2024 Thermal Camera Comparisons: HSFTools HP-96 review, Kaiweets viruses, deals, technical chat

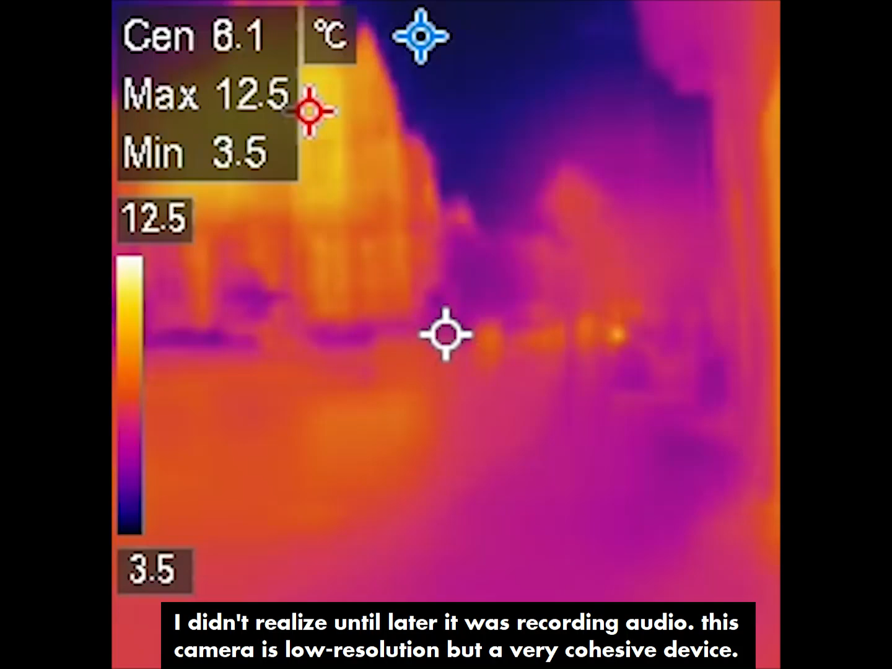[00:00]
On screen: max 12.5°C, min 3.5°C
I'm just reviewing this new thermal camera that HFS tools sent me and I'm gonna be testing out we have we've been trying to solve leaking issues in this building up here
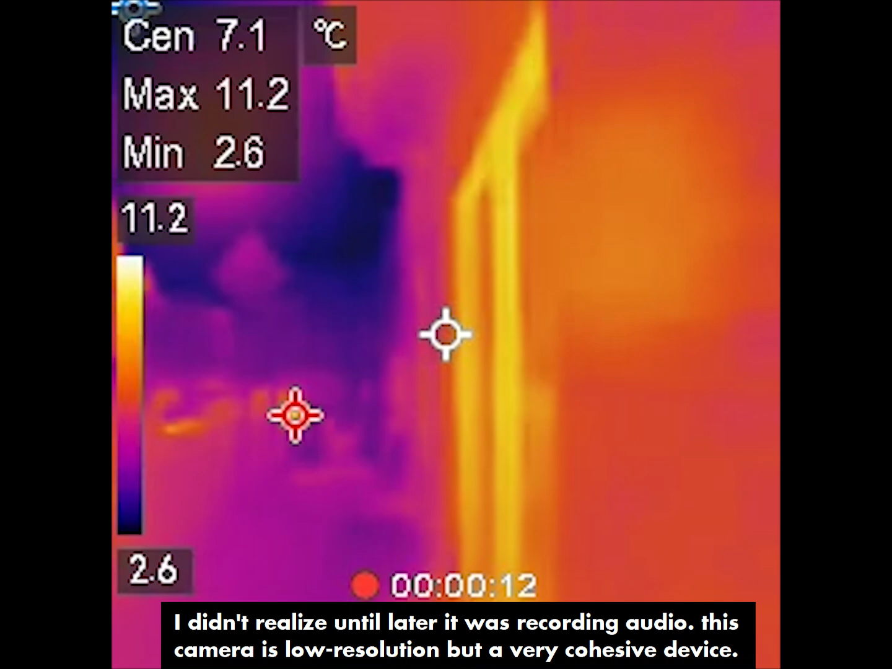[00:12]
so let's see if we can find leaks
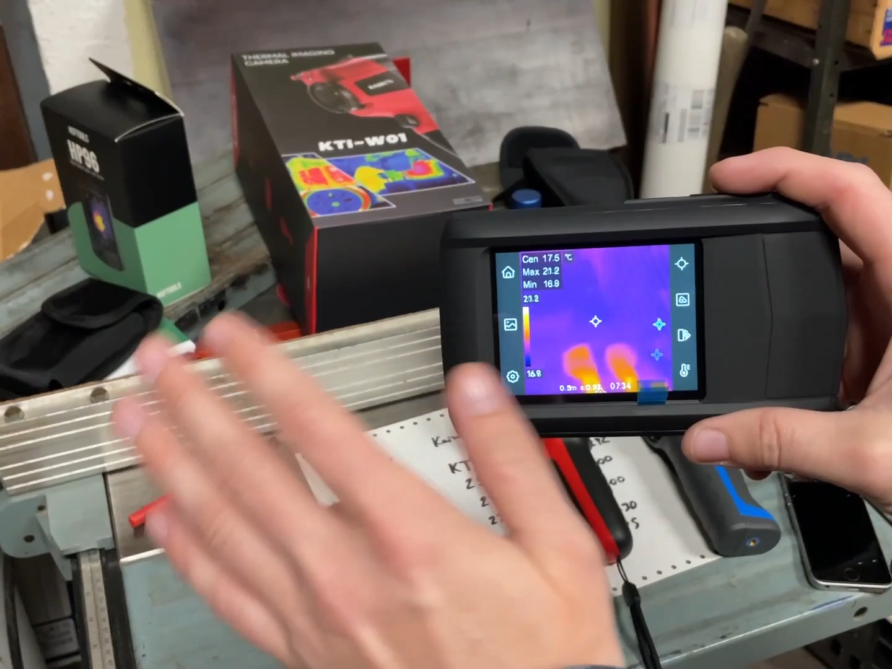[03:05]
is not like the other this is not like my multimeter where I've used it for three months and I love it
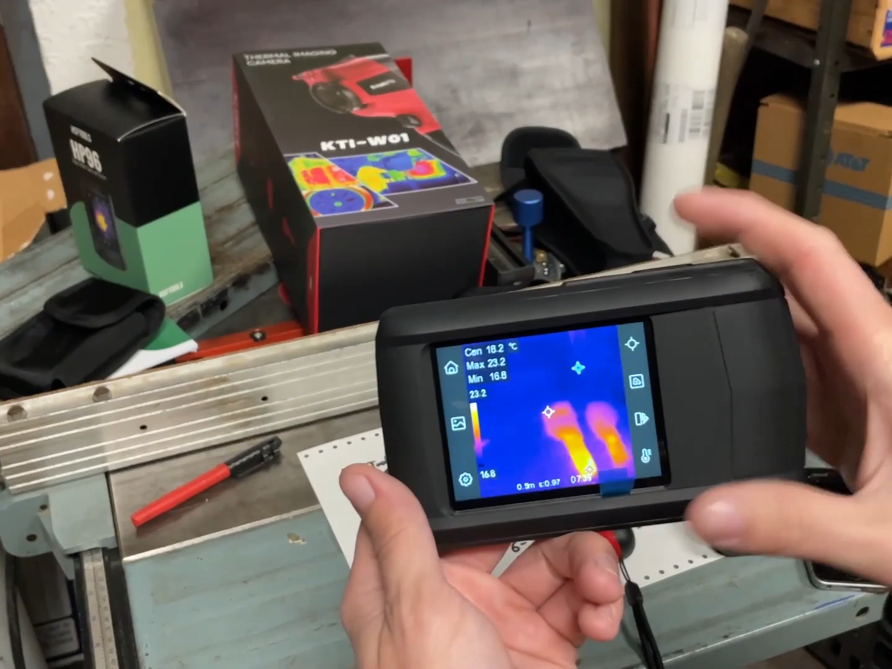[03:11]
this it has found its way into my pocket but it's only
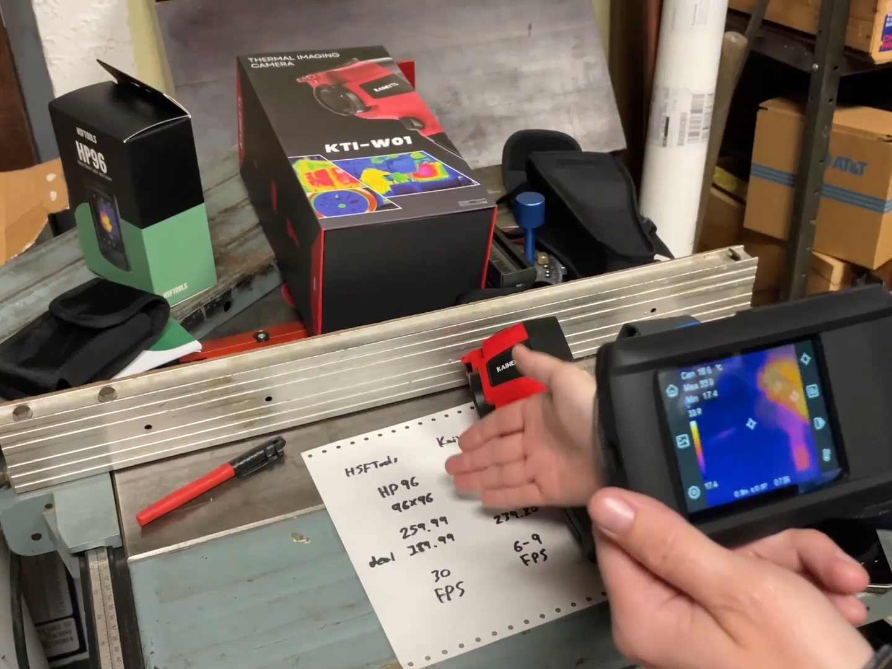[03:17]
96 by 96 resolution I've used it quite a few times in the local
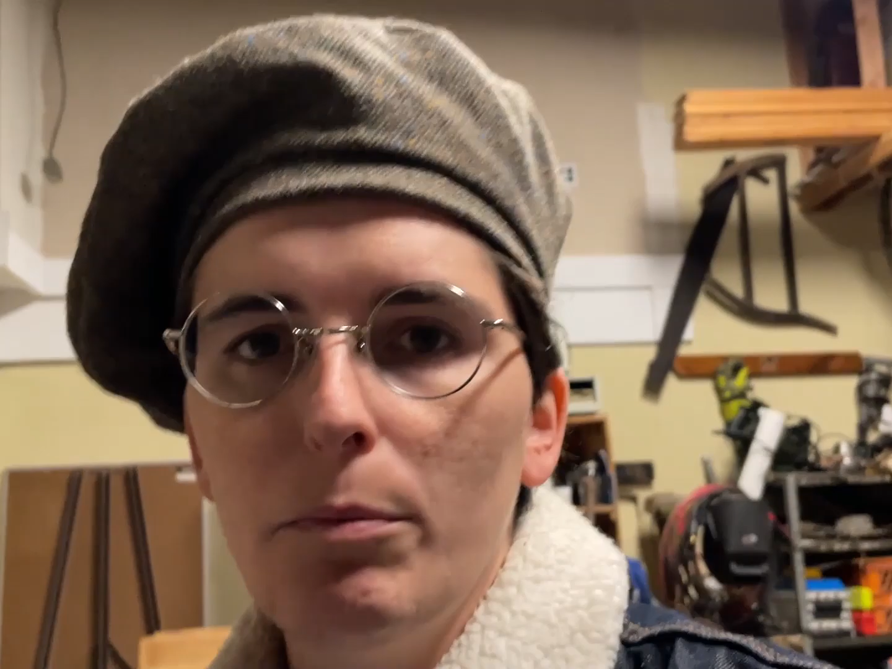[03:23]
buildings like for instance it just happened to be that this one became my HVAC
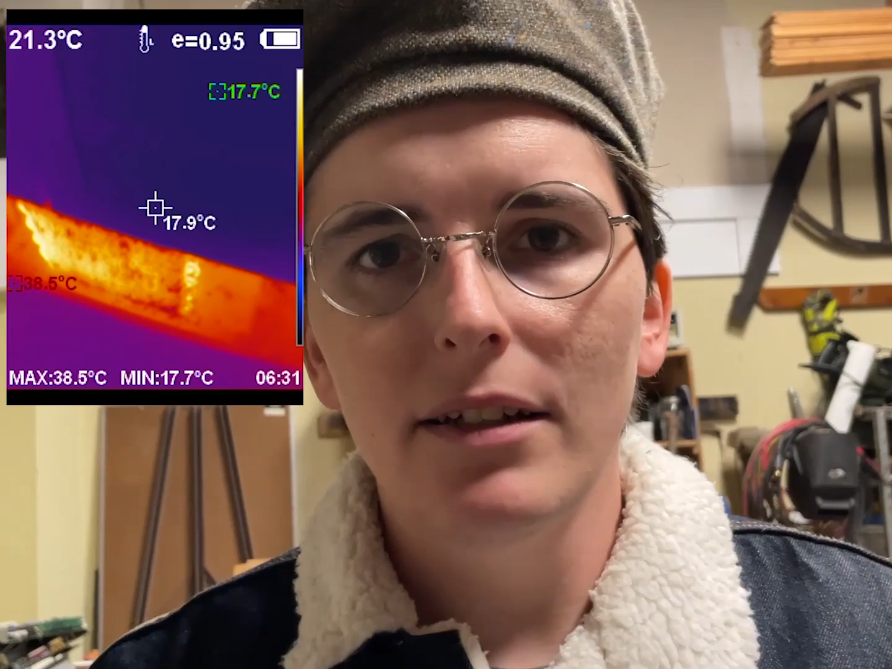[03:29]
On screen: spot 17.9°C, max 38.5°C, min 17.7°C
experimentation camera and then this one became my looking around buildings
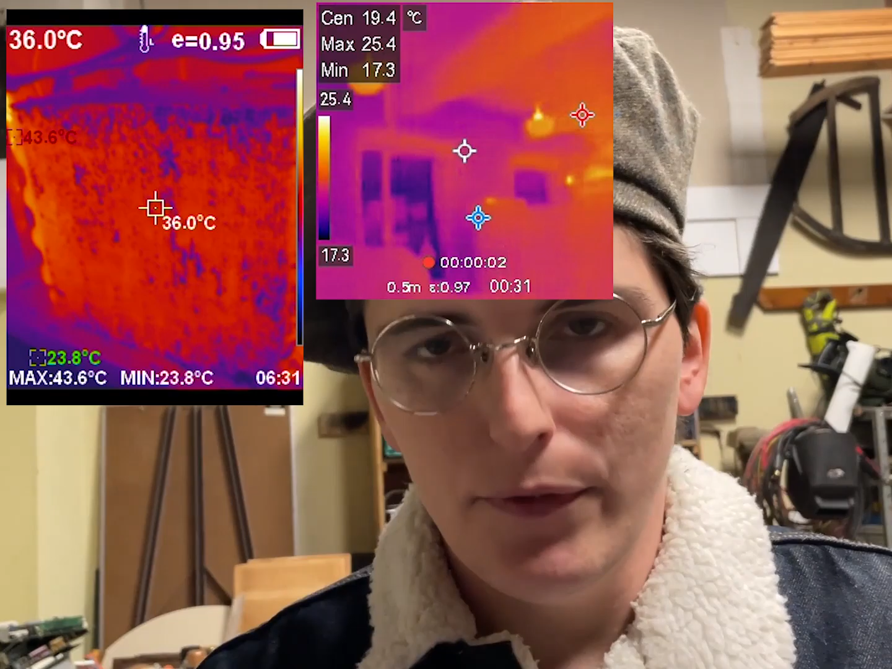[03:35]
for leaks camera and it does have an optimal
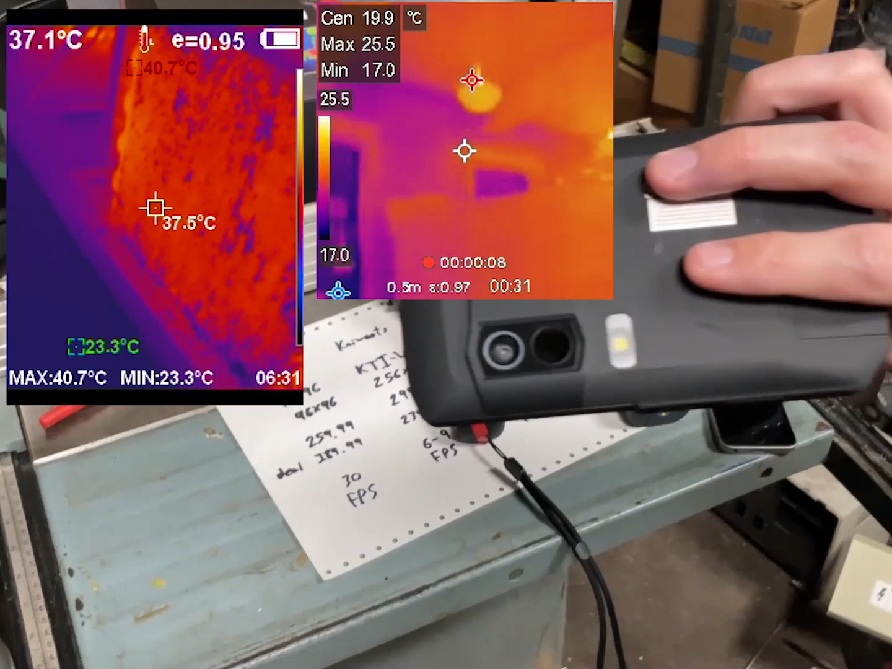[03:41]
optical camera with it see back in the day with whenever they had the FLIR one that only had
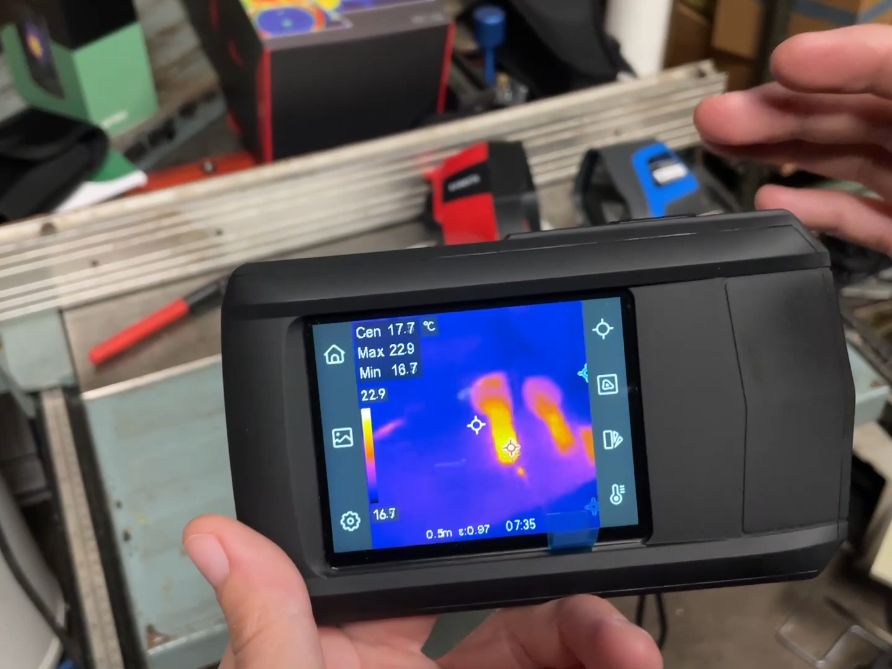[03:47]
the 80 by 80 image sensor I hated it because they always put those in there and they coupled it with like
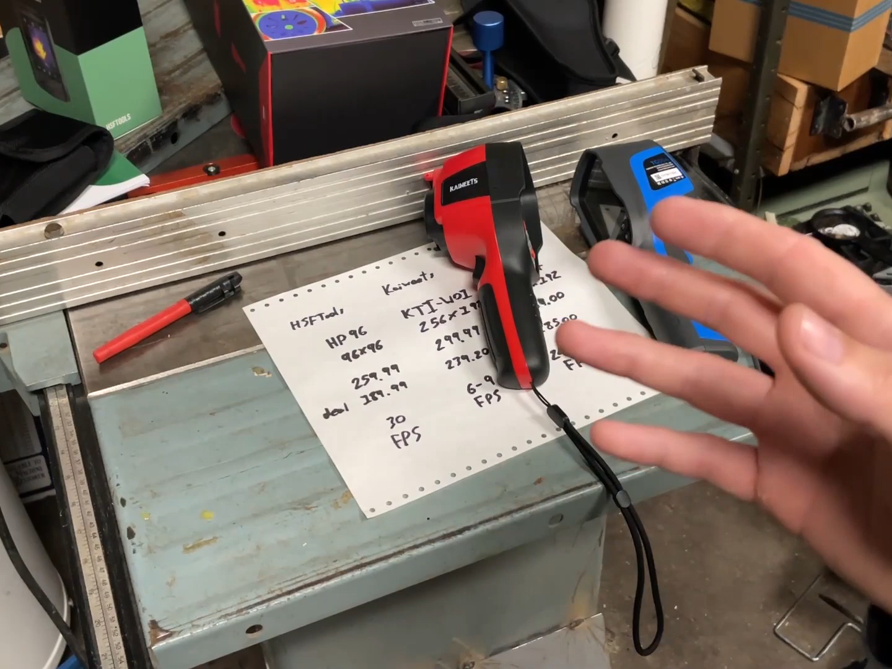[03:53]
a 320 by 240 visible light camera and then they would do this where you can
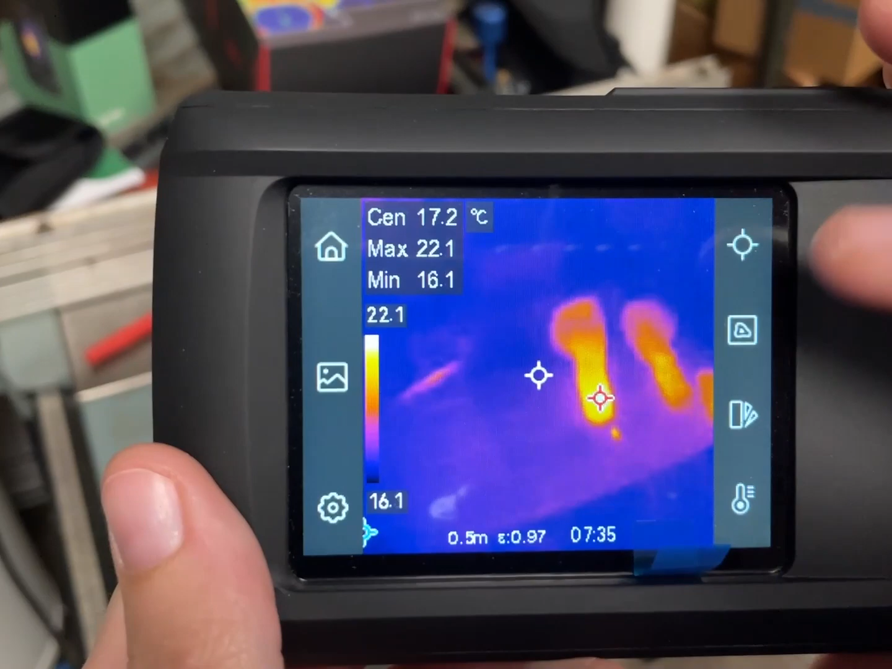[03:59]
oh you can take the image and combine it which I'm never really a fan of for this it's maybe useful I'd rather just be seeing vision only
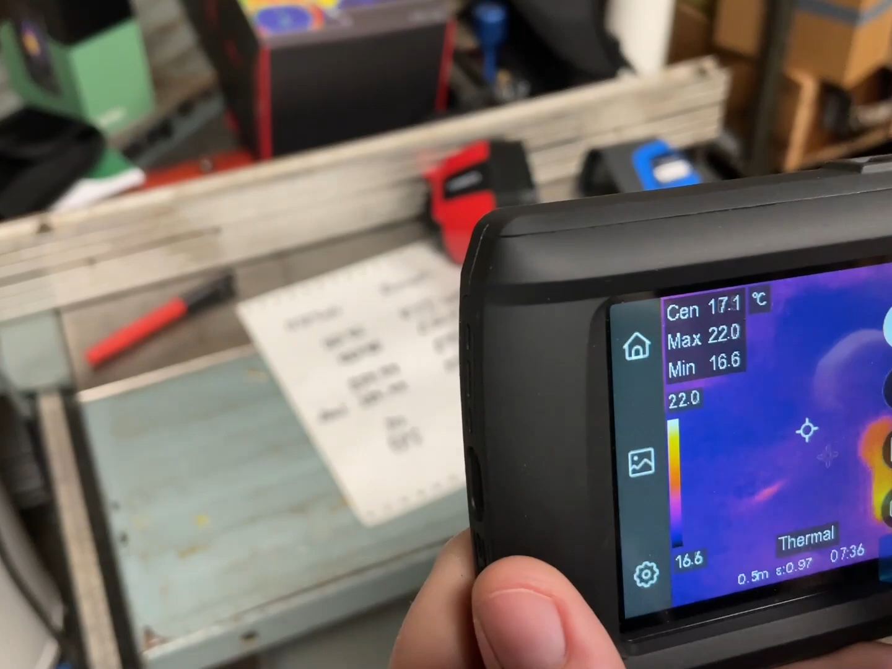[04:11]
because you might see artifacts that aren't really noticeable in
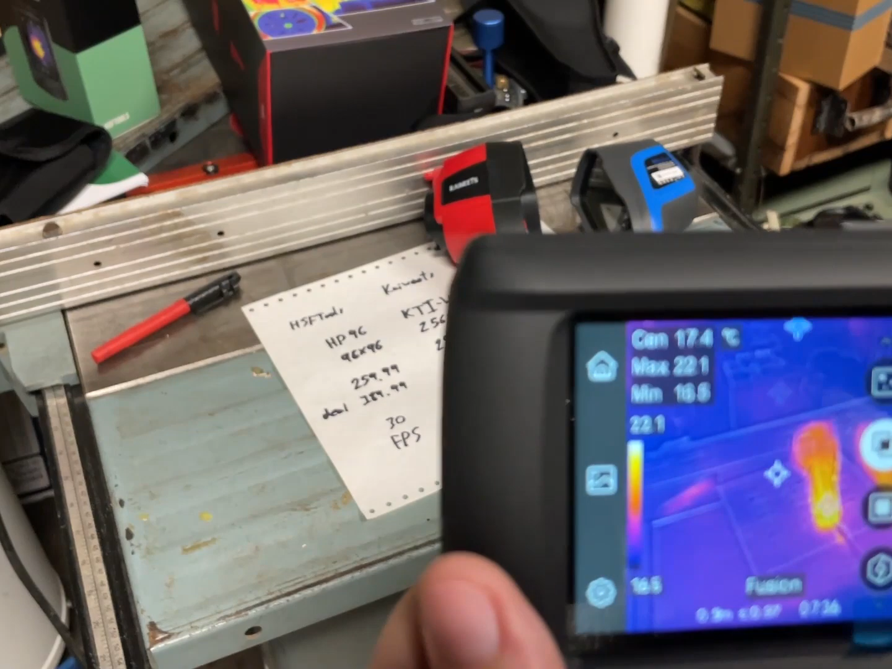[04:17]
thermal it can it can lead you astray in a way now this is actually kind of
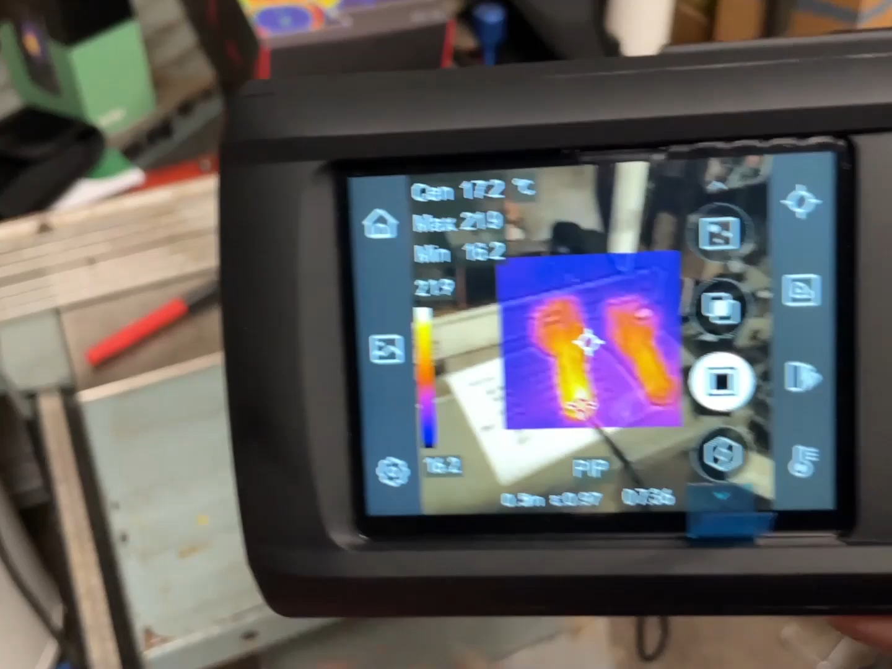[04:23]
interesting you can see it zoomed in oh